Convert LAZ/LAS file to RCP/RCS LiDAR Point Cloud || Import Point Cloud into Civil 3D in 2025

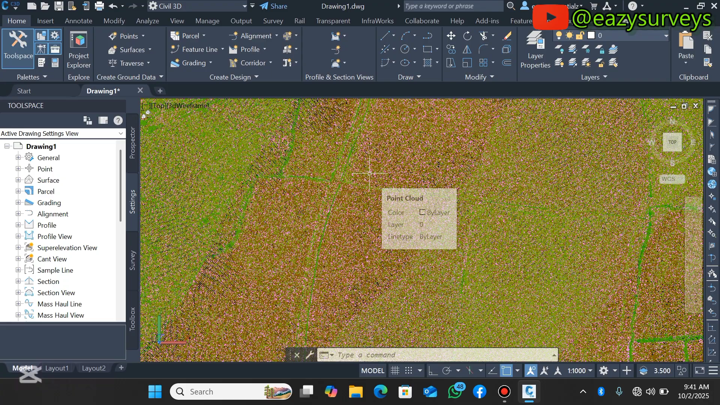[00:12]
LAS lidar point cloud data into RCP readable single 3d formats so as you can see this is a lidar
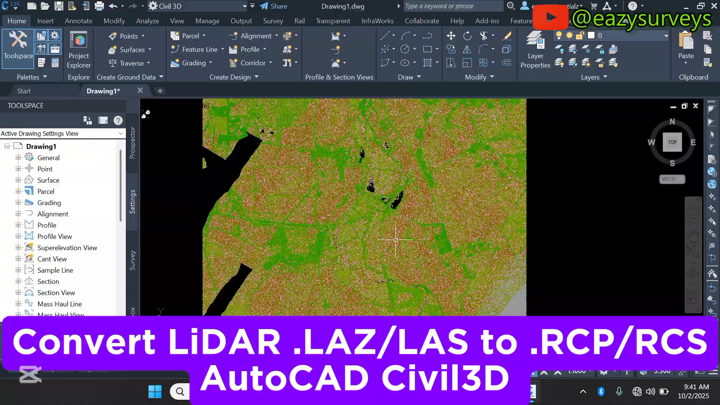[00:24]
that has been classified and that has been imported into the autocad super
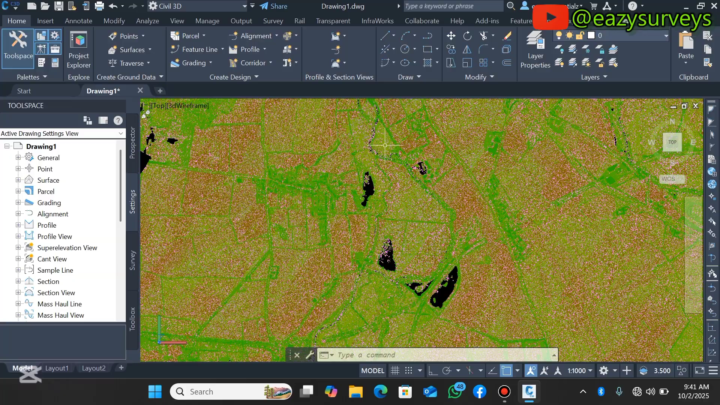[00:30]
3d work environment so the default format was on LAS and I converted it to RCP readable format in super 3d so let's get started so I'm just going to close
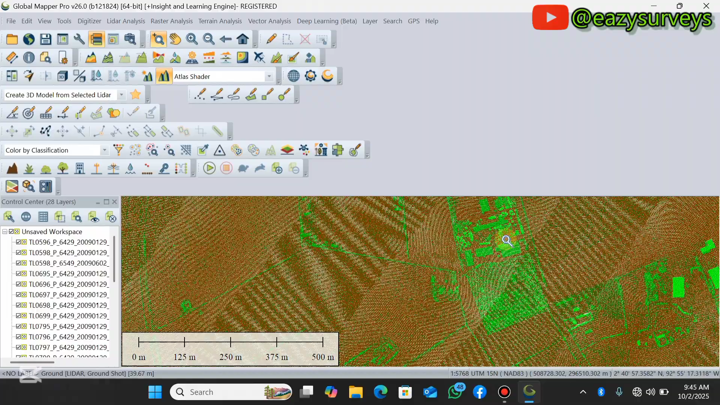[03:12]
lidar point cloud and reclassify all right then the next thing is to
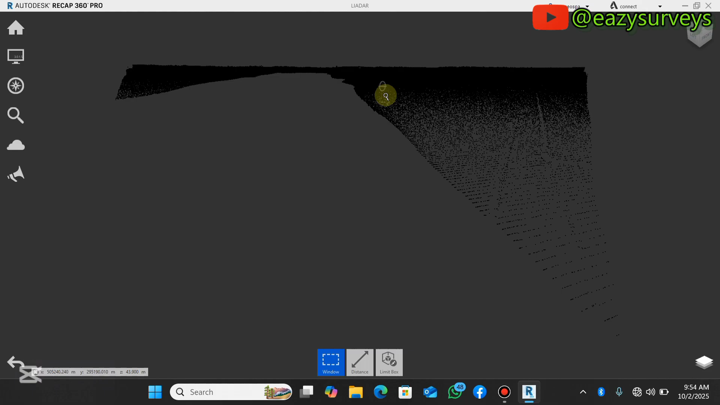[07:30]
okay okay so this is the set of the uh radar data sets from uh uh global
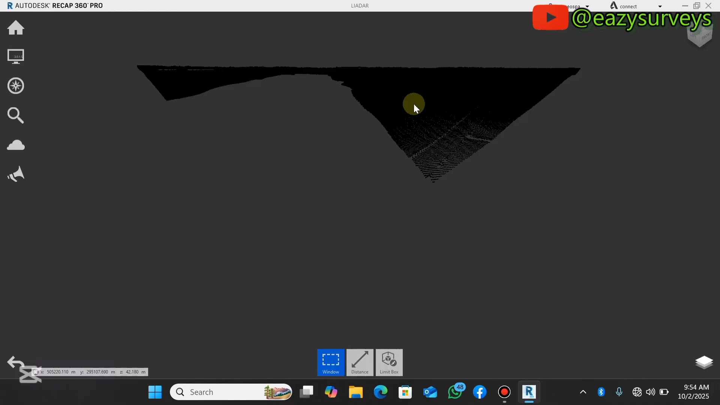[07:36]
mapper dot uh ls okay so you can actually rotate it to be you from the top
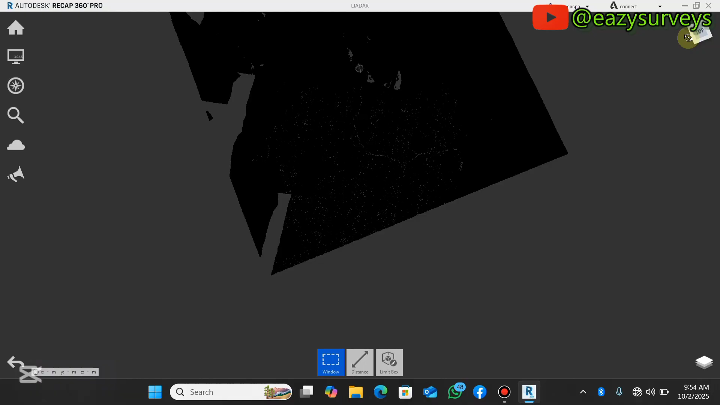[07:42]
so it's the same thing just like what you saw earlier on
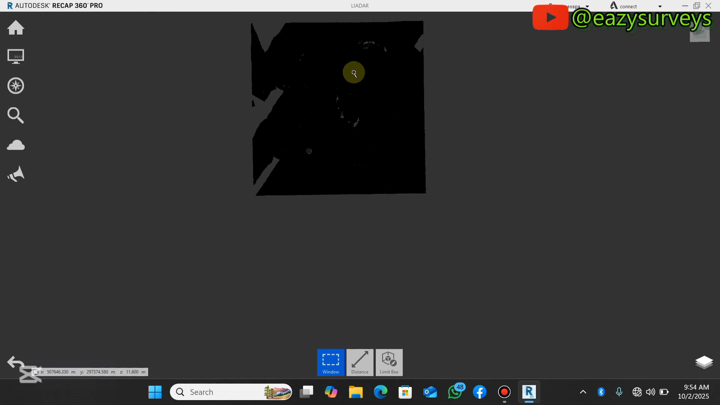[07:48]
uh global mapper point cloud so you can see the footprint of the buildings and all that okay so
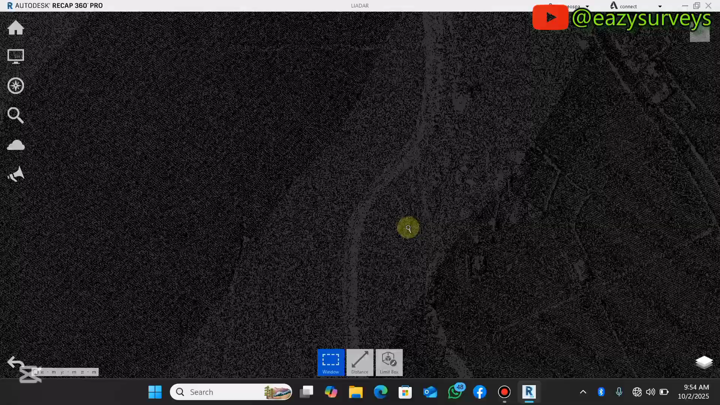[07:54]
the next thing here is to come back to dot rcp which is uh readable uh
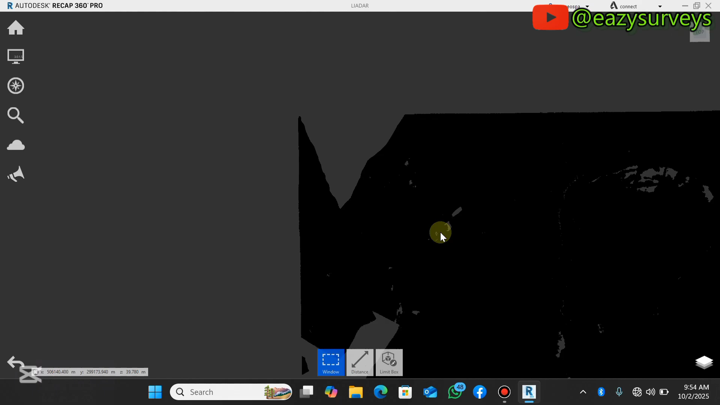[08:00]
in autocad security okay so to do that you don't click on it just over on the home icon here so you can now go back to this option
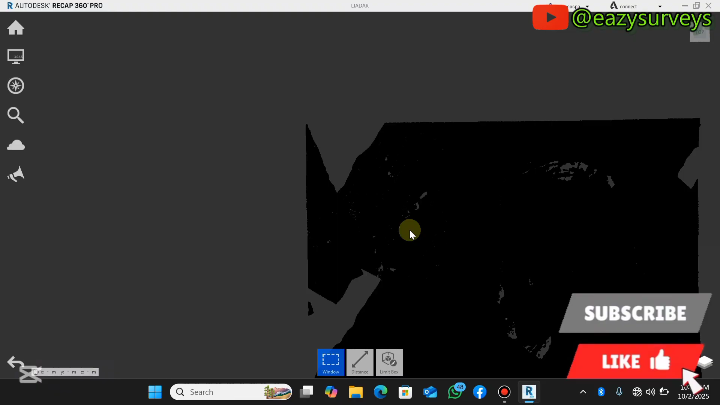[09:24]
right so that's done then the next thing is just to close the recap so you may save and you may not save all right then you launch into your cv3d
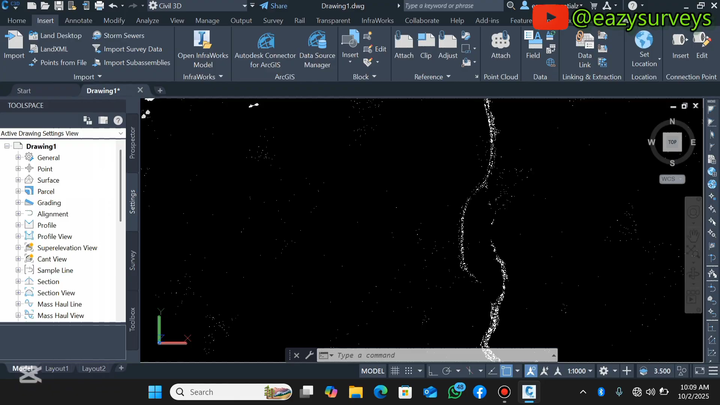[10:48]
the environment so you can see this is how to import the uh lidar data
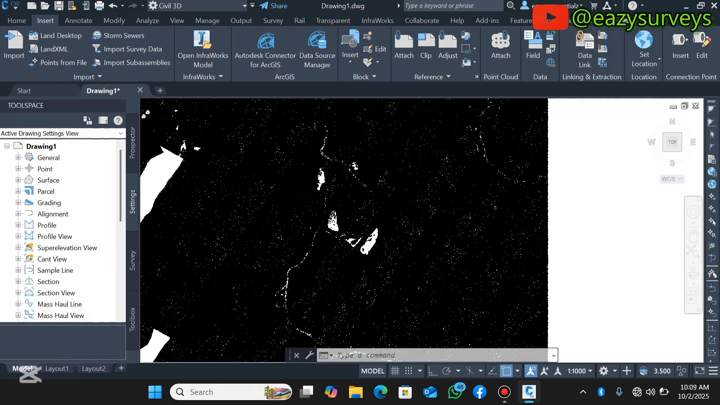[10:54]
set into cv3d by combating from laz to lcd or lcs so if yours is showing white background you click on this icon here click
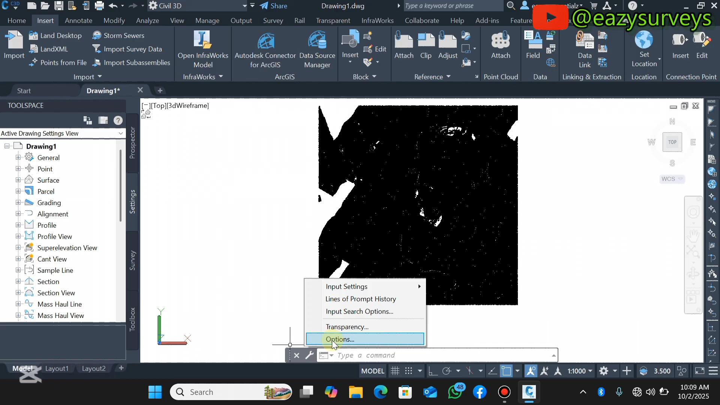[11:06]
on options then you can return it back to you know the default